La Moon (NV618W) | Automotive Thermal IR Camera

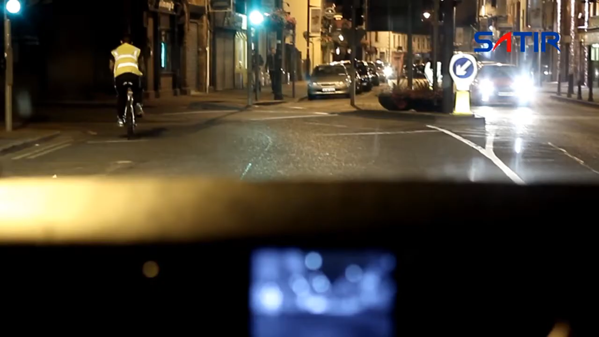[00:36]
LaMoon can see through mist, rain and even light fog.
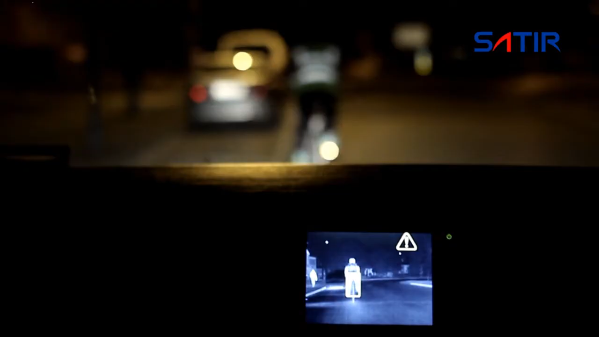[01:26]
advanced technology to detect potential hazards with audio and visual warnings.